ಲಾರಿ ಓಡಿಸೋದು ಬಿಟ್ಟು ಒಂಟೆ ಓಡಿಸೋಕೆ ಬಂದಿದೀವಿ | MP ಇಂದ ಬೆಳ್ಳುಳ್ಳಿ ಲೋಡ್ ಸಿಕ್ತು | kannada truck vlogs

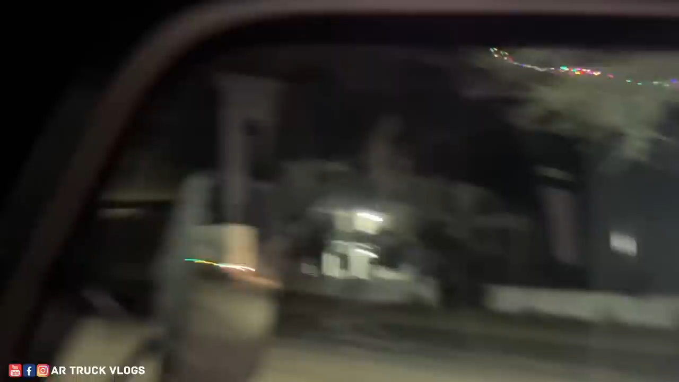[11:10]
ಸೈಡ್ ಗ್ಲಾಸು ಇದು ಎಲ್ಲ ಆ ಕಡೆ ಗ್ಲಾಸ್ ಒಂದು ಒರೆಸಿಲ್ಲ, ಒರೆಸ್ಕೊಂಬೇಕು.